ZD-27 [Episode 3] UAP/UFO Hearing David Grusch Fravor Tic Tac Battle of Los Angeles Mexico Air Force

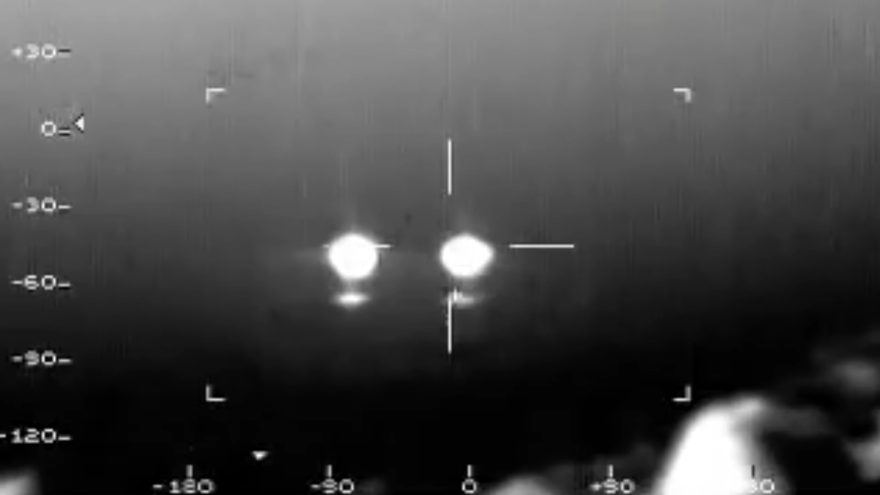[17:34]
And some company claimed ownership of it. And I struck back. I was like, hey, this is Mexican Air Force owned. You don't own this. The Mexican Air Force made this public domain. And they backed off. So you are free to share and search and get a better quality version. But this is pretty phenomenal footage. This Mexican Air Force UFO footage. It looks like a fleet of possibly what David Fravor saw off the coast of San Diego.
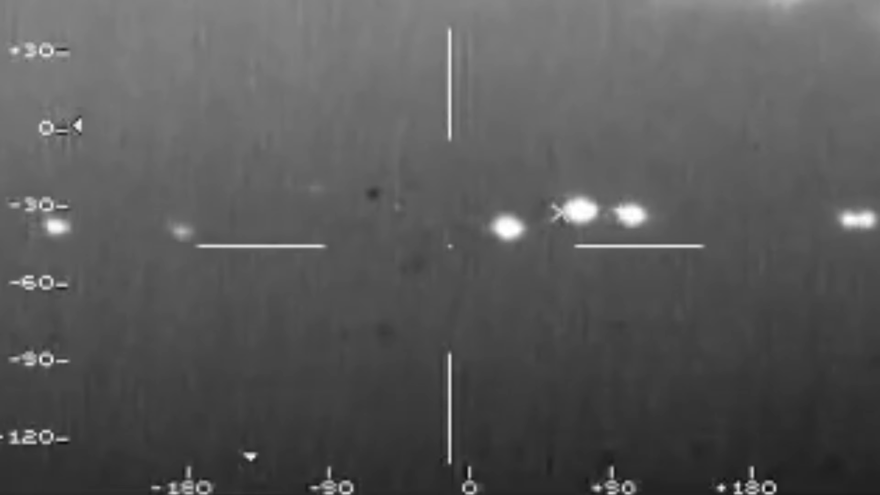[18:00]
A fleet of Tic-Tacs, a fleet of the Battle of Los Angeles illuminating lights.
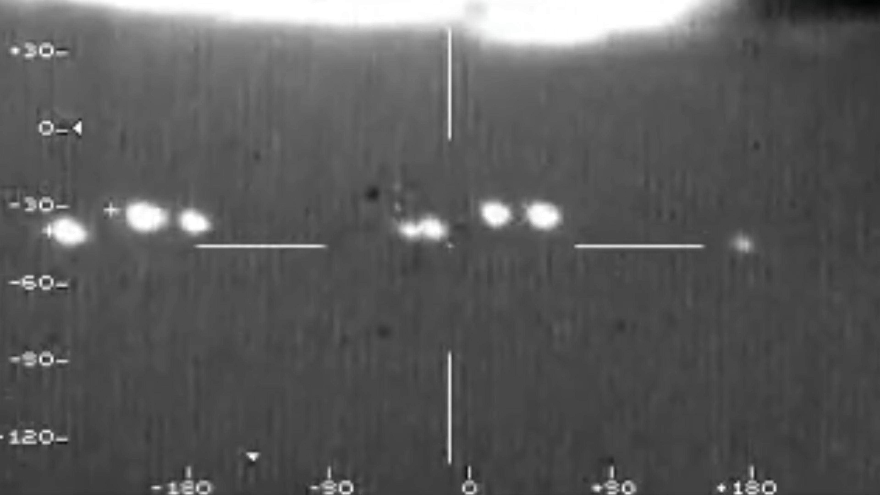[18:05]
They don't seem to have a super defined shape, but they're flying in a fleet. They're flying in a formation. The Mexican Air Force followed them, tried to catch up to them, and they disappeared.